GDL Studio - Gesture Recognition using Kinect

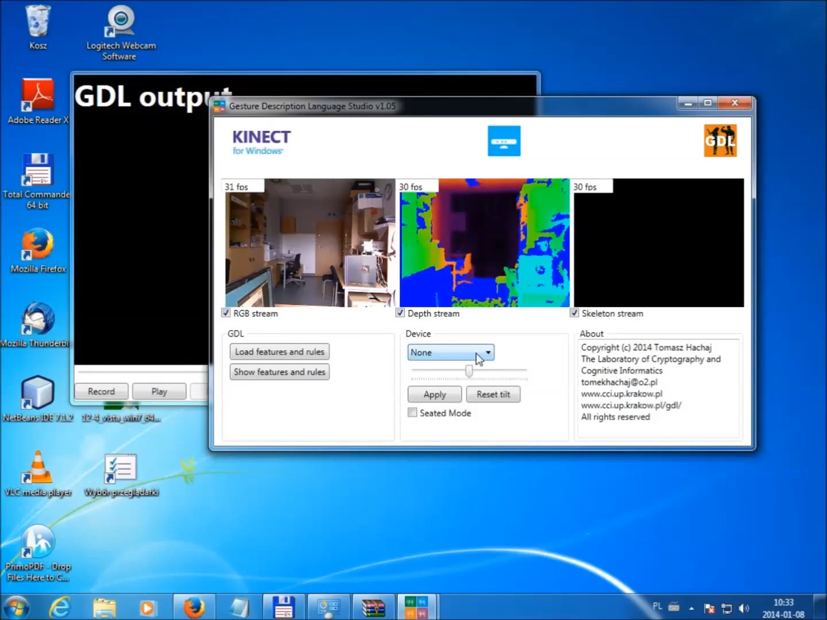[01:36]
There are also basic configurations. In the second window tracked skeleton and gesture names are displayed.
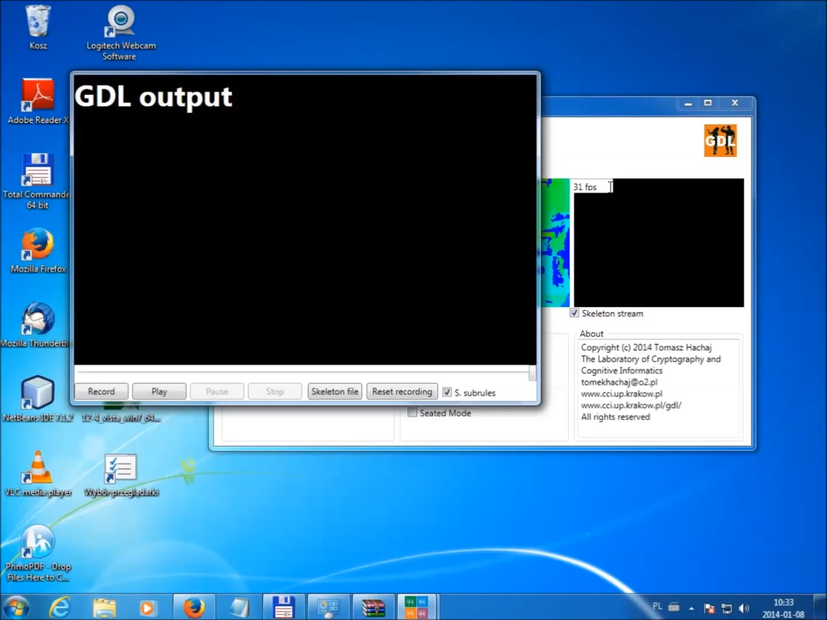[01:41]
Now I switch RGB camera display to be shown as a background in the second window.
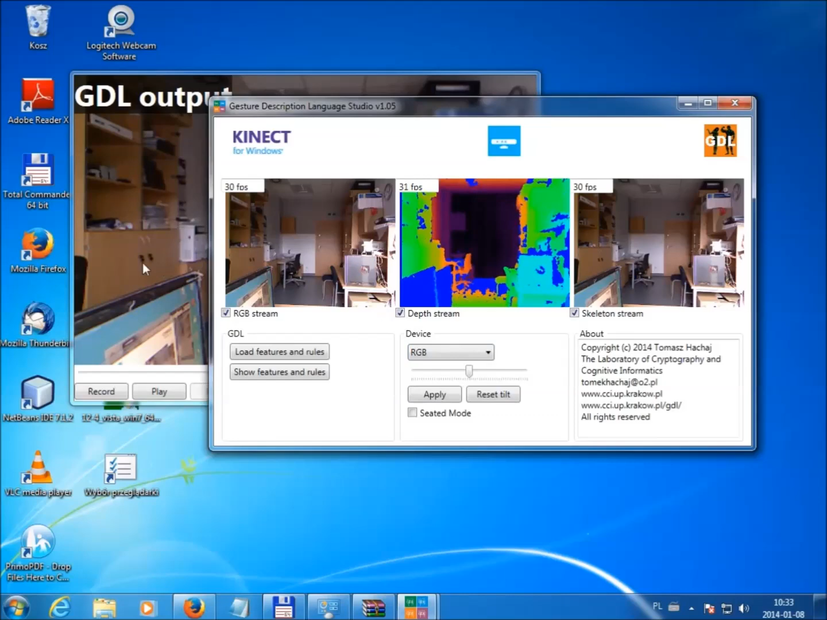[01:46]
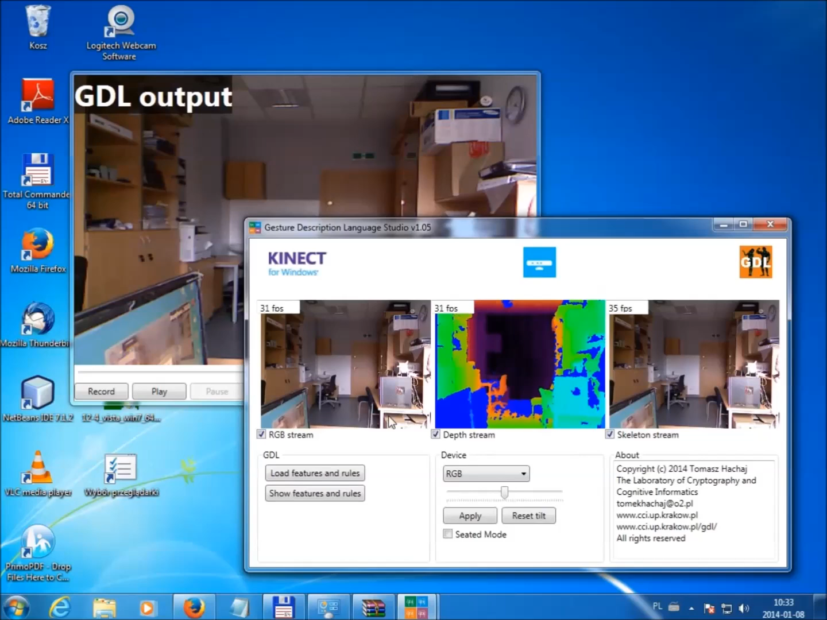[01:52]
Then I load definitions of gestures I want to recognize from GDL script file.